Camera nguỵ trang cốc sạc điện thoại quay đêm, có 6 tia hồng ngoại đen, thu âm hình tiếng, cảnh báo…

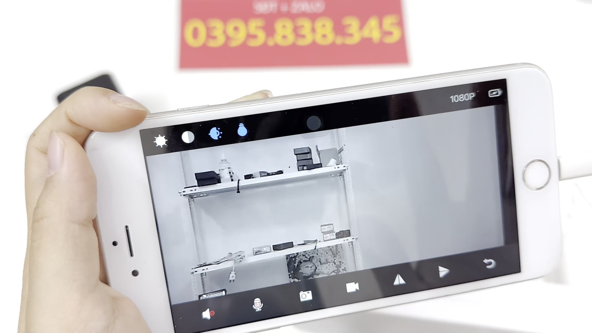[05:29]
màu Là trắng và đen thôi Trắng và đen thôi Đó Và khi hết Và khi hết